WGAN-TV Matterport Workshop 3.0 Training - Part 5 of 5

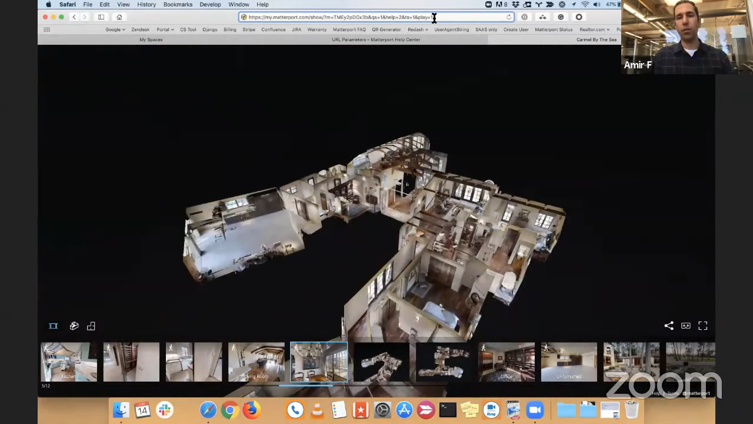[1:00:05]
and then the TS equals one would then automatically play the highlight reel after it's been loaded. Okay, very, very powerful stuff.
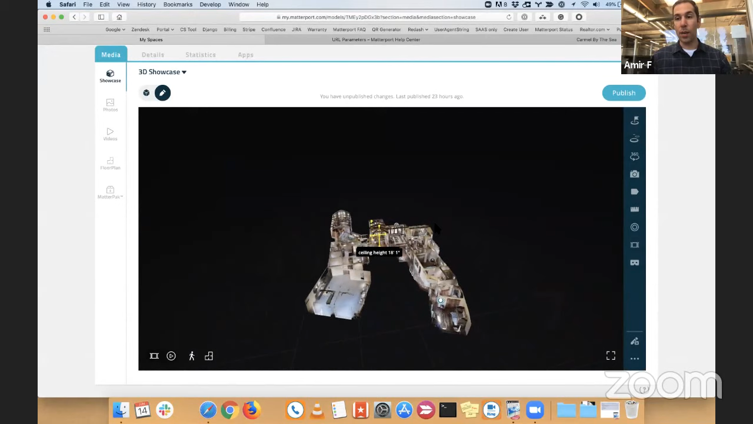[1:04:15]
Now I'm using a trackpad, so I don't know if that's, but if I you know,